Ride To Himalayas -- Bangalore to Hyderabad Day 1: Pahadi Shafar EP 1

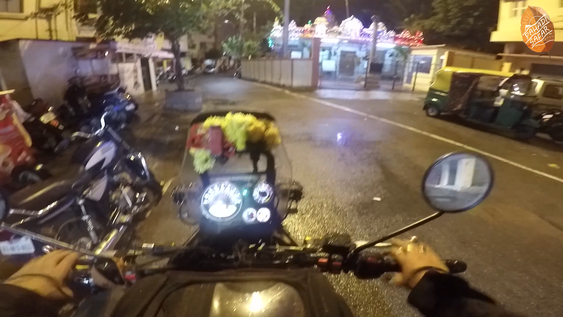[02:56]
तो भगवान को करते हैं नमस्कार और करते हैं ये राइड चालू। बहुत पैक हो गई है गाड़ी, तो अभी चल रहे नीतीश जी के घर। ओहो बाइक पूरी फुल्ली लोडेड है, चलाने में मज़ा आ रहा है।
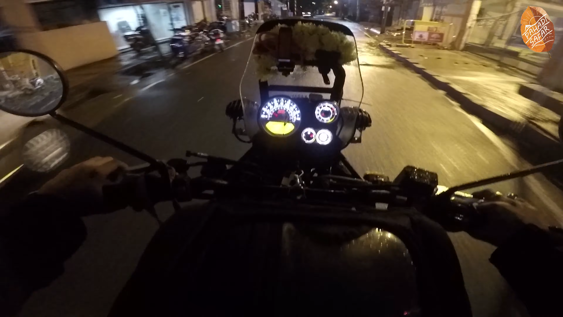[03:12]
हाय हाय हाय हाय हाय,
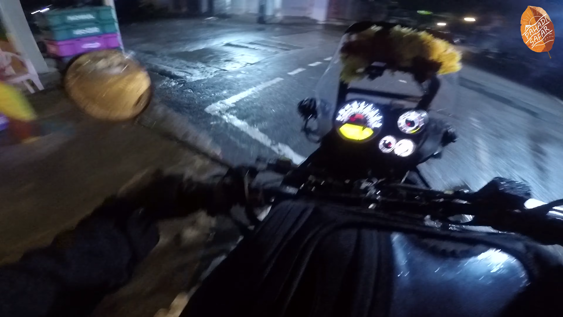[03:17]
थोड़ा साइड क्लियरेंस देख के चलना पड़ेगा। हमारी गाड़ी आज की पूरी एकदम बहुत ही ज़्यादा खूबसूरत लगी।
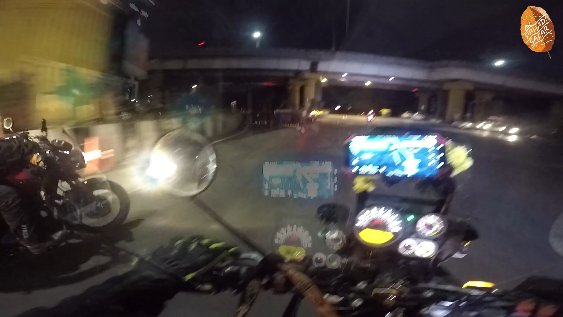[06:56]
तो दोस्तों आप देख सकते हो आगे का नजारा।
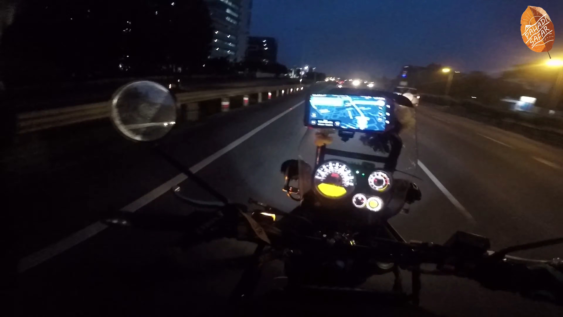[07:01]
तो हम पहुंच गए ऑलमोस्ट बैंगलोर के बाहर।